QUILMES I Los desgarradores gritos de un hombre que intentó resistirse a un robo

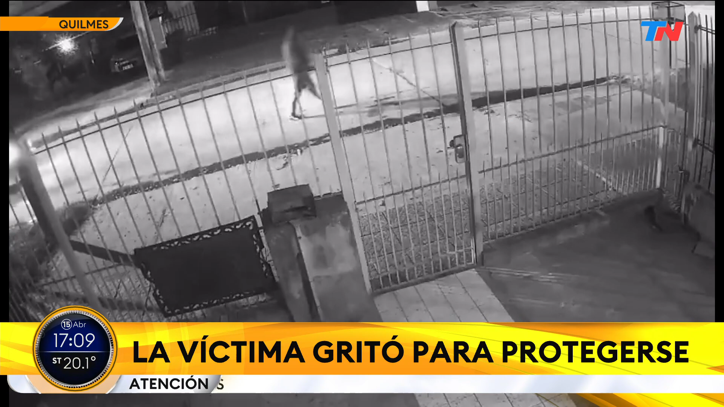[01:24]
Uno sale a la calle, vuelve a su casa caminando y puede ser víctima de una situación de estas características. Por un celular de porquería, por un par de zapatillas, te apuntan a la cabeza y te disparan. En este caso la bala no salió. Pero es un daño que te queda para siempre, ¿no? Tener la muerte enfrente, el grito desgarrador de este hombre. Si podemos, volvamos a escucharlo. Es impresionante.